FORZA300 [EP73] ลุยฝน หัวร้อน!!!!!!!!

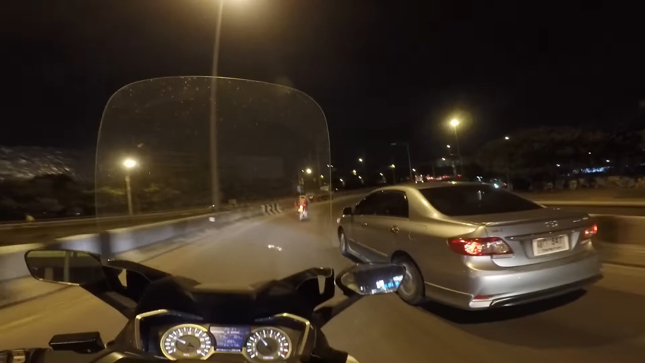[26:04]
หลดซ้ายเป็นไงฮะ หลดซ้ายไม่มีกระไปฮะปิดมวงเลย ไป รถใหญ่อย่างเยอะอยู่เลย เห็นไหมฮะ อะไรกัน ปาดกันทำไมฮะก็บางปาดรถ 6 ล้อฮะ น่าจะมองไม่เห็นนะฮะ
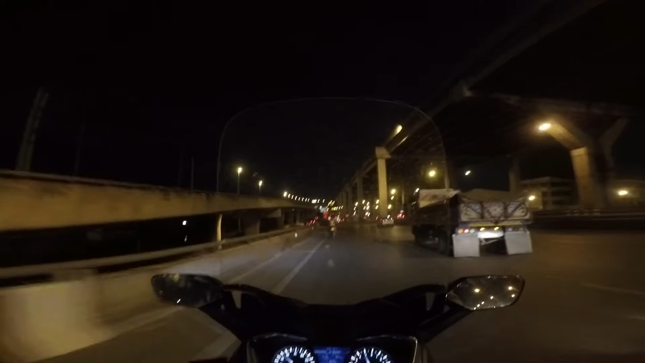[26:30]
คำเองตอบเองปิดมวินคนนี้ไฟท้ายดับไหมฮะ เหลือตับไฟเบก ก็อันตรายนะฮะจริง ๆ เนี่ย รถพวกเนี้ย